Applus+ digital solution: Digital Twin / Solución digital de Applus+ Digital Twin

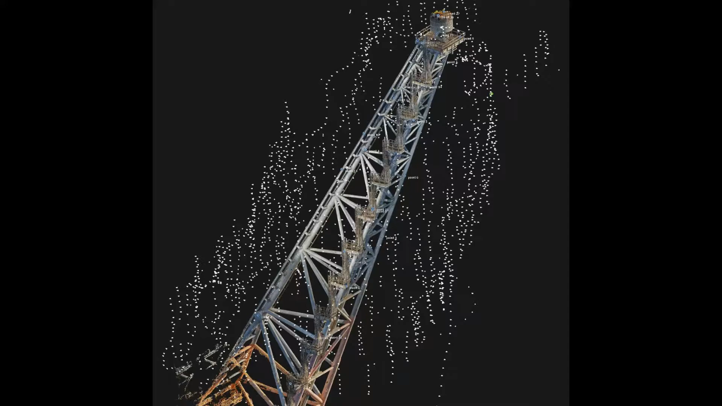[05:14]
The model quality depends on many factors. These include the quality of the camera,
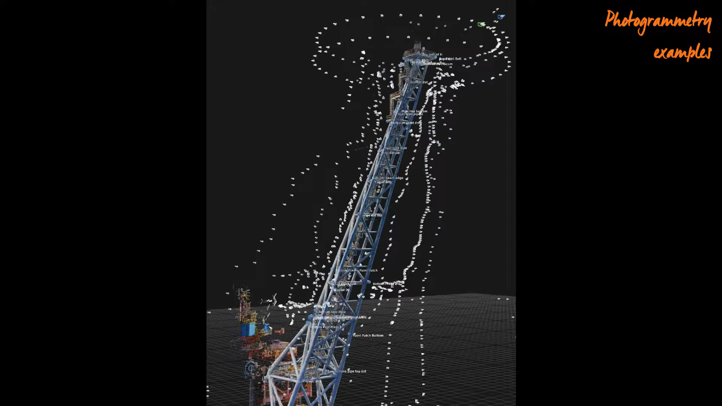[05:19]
the resolution of the photographs, the standoff distance to the object,
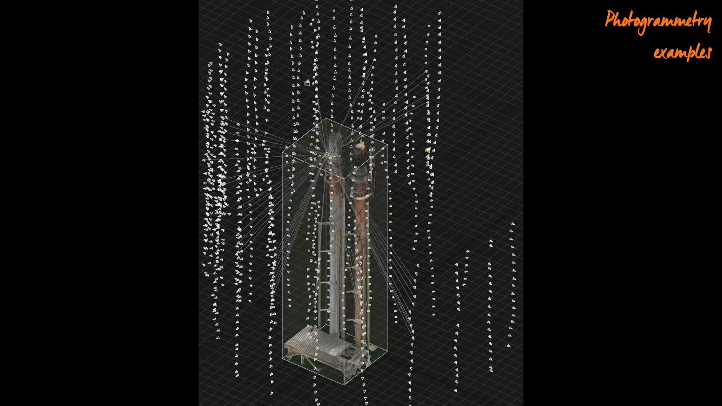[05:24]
as well as the number of photographs and the amount of overlap.